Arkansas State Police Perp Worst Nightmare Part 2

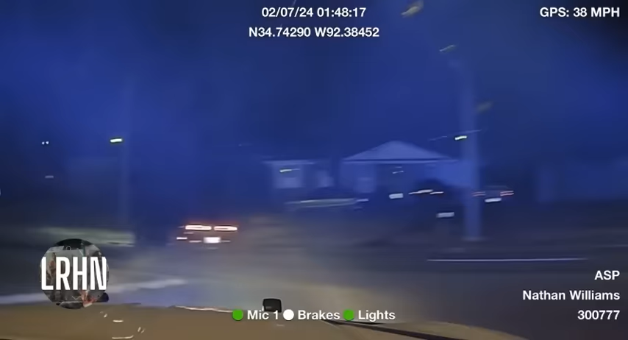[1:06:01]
crashed out. About to get shot! I'm gonna shoot you!